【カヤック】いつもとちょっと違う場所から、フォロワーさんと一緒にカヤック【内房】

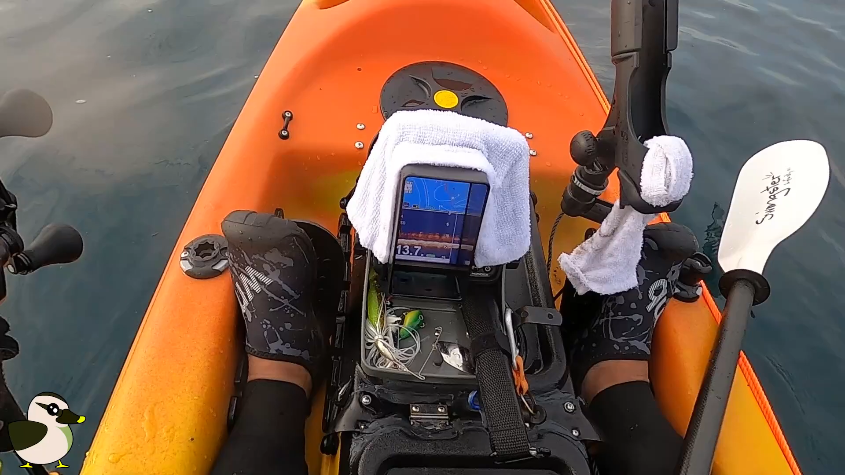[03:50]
なんかすごい便これベイトの反応なのどうなのかなちょっとジグサビキってやつやってみますよ
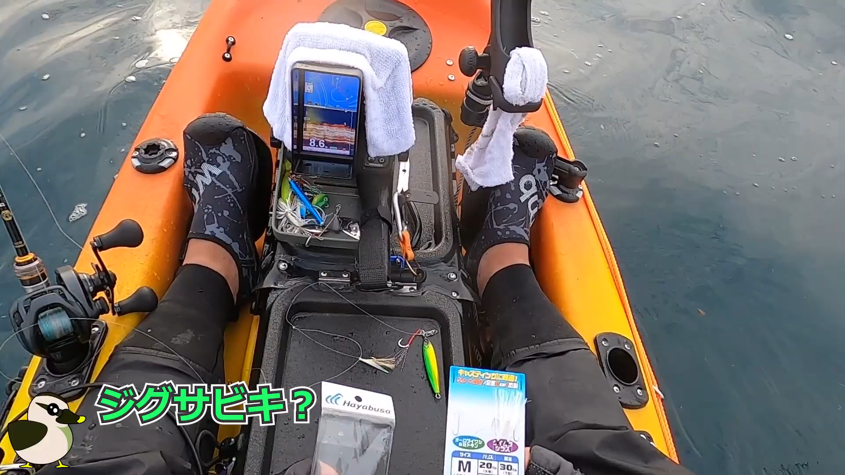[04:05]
えっとこんな感じで下にジグが待ってちょっと一回下ろしてえっとジグが下にあってでサビキが上にこう2つ付いてますなんかベイトの反応あったところをちょっともう一回行ってみようか